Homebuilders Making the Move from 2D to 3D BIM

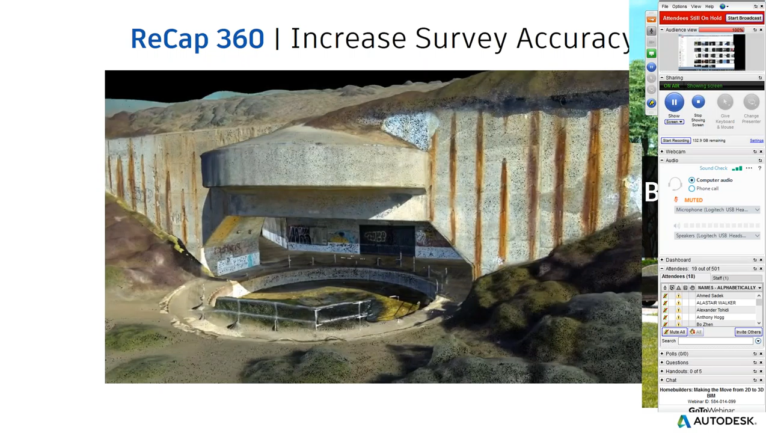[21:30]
So this is some of the quality you get. The better the camera, the more photos you take.
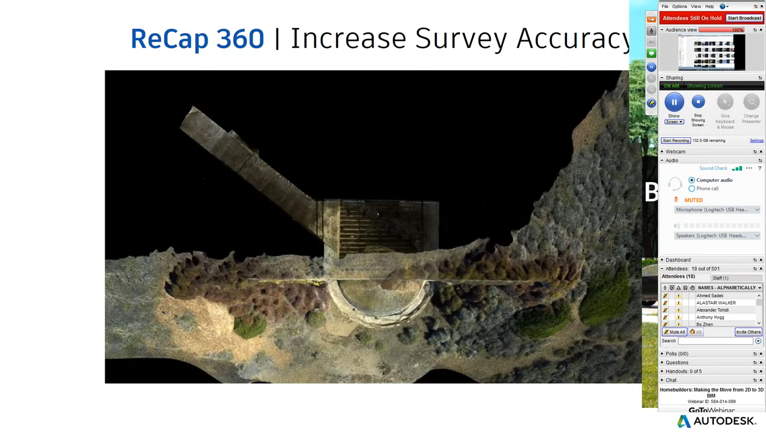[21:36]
Of course the better the resolution it's going to be of the model. But you can section it.
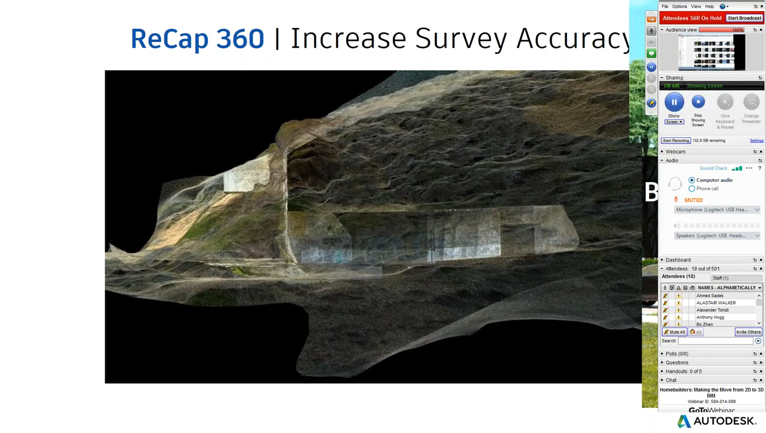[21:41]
You can put items onto certain layers inside of ReCap. You can tidy up the model as you need to. And then what you're going to see here in a second is the 3D meshing
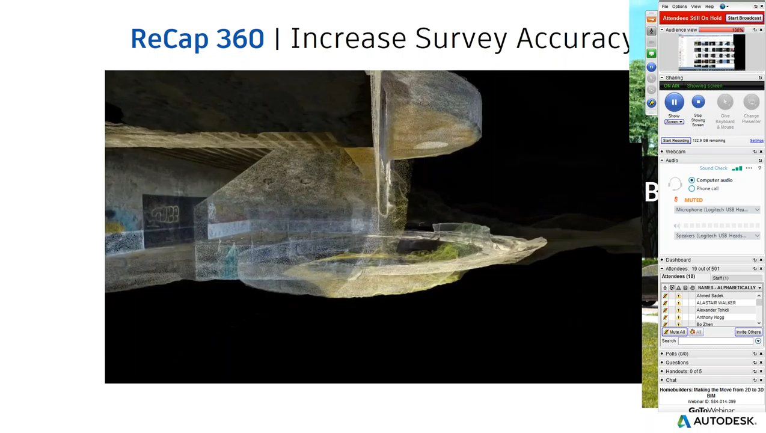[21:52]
model inside of Revit forming the site for us to start designing on.
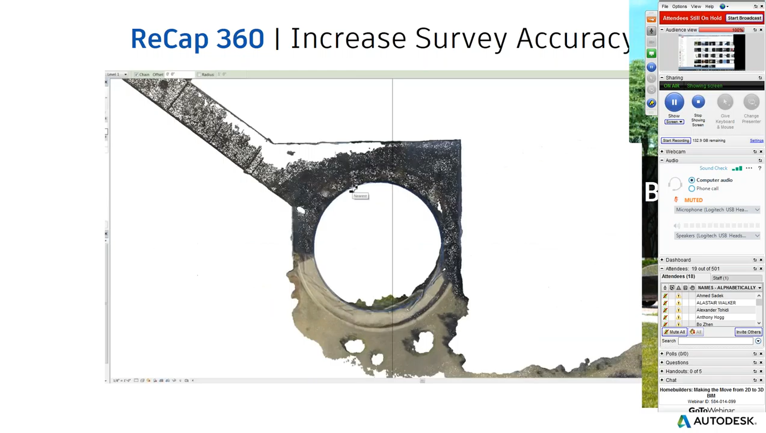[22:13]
And with this information you can start delineating over the top of it. You can snap to it. It's incredibly accurate.